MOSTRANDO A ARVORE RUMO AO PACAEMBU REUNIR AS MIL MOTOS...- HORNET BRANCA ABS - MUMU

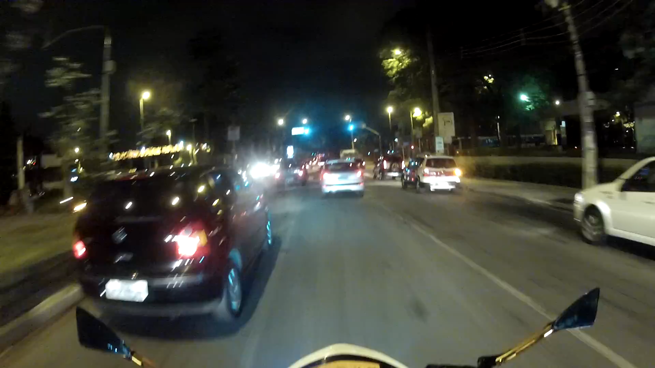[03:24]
Isso aí, galera, tinha muito mais moto. A galera ia pro Pacaembu, aí acabou no hino, uma metade foi pra um lado, a metade foi pro outro. E agora a gente tá indo pro Pacaembu em poucas motos, vamos ver o que a gente encontra por lá. Se a galera foi mesmo, se não foi.
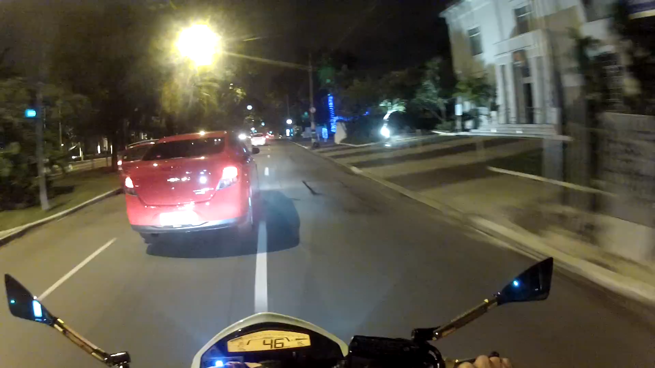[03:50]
Faixa só, né? Não pagou 2 PVA, pô?